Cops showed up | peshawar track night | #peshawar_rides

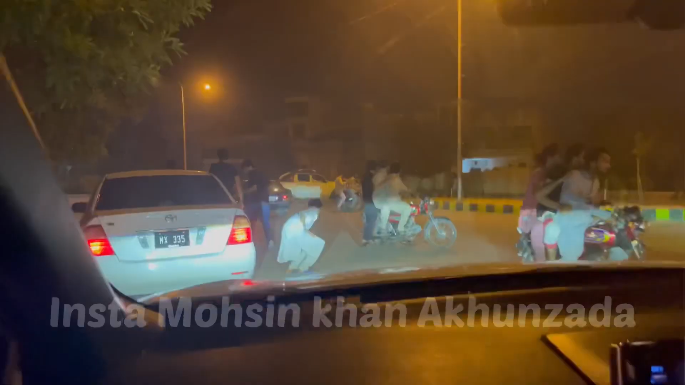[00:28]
पुलिस आ गई है, सब लोग भाग रहे हैं। तो ये पुलिस
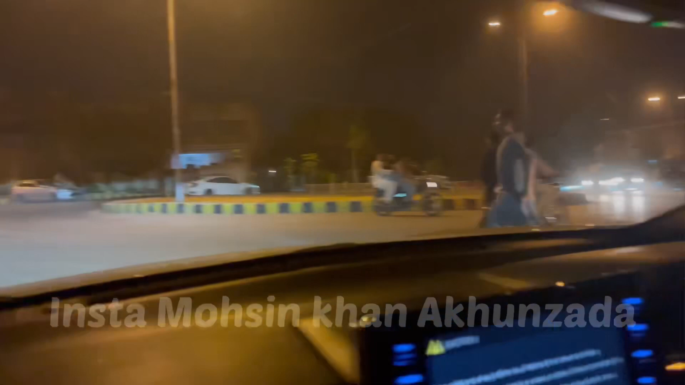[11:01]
दो पुलिस ये जो है फास्ट एंड फ्यूरियस, मेरे ख्याल से पुलिस से भी होगी नहीं कि लोग इस तरह भाग रहे। आराम से हम तो ट्रैक वाले नहीं है यार हम। अच्छा ये किसको पकड़ा है मेरे ख्याल से,
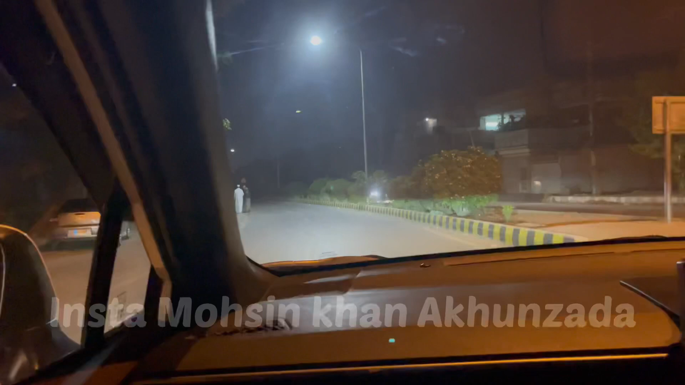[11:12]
अच्छा ये लोग, अच्छा तो ये पुलिस